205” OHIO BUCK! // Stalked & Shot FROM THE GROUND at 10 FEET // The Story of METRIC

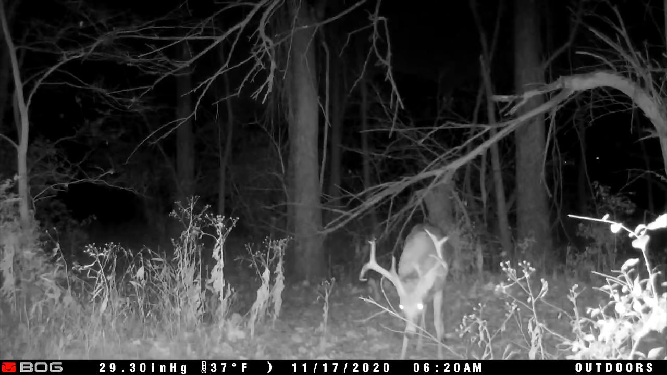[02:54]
He didn't bust his beam off. Just a good deer. You know, like five and a half year old deer. But, you know, wasn't on my target list.
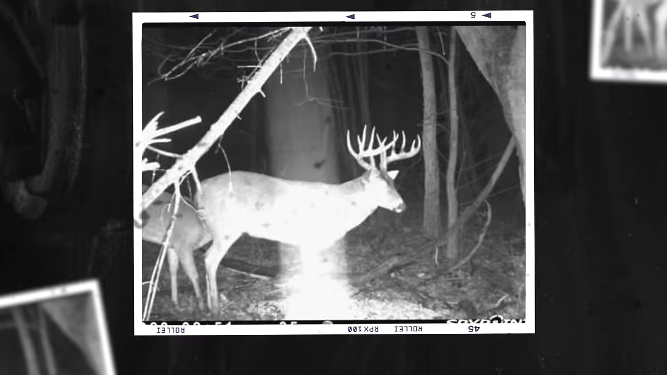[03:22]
And I've had him every year that I had this spot. When I first started getting pictures of him, I called him YG, Young Giant. He was a mainframe 6x6 at, I think, three and a half years old.